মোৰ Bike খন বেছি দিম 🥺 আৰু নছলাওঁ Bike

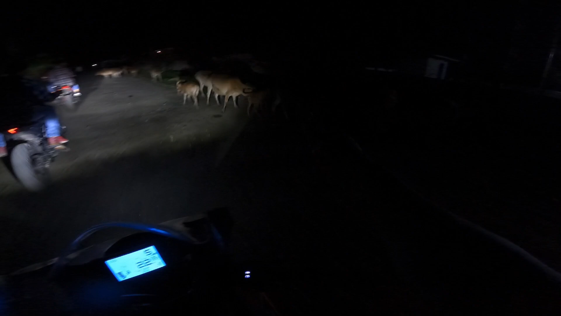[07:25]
কিমান মানে গৰু আছে চবেই ভয় খাই এনেই চবেই মানে চাই থৈ দিছে এনেইতো
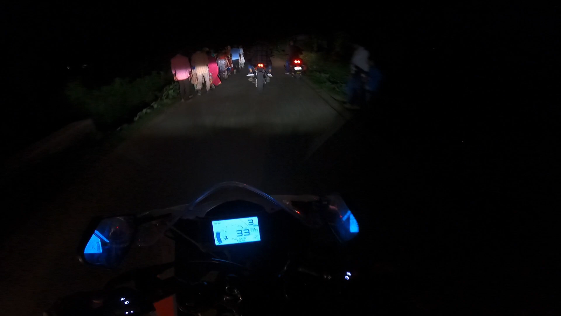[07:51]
ষ্টাৰ্ট মানে ইয়াৰ পৰা মানুহ মানে পূৰা ভিৰ হৈ হৈ গৈ থাকে আৰু অলপ আগতে মানে চাব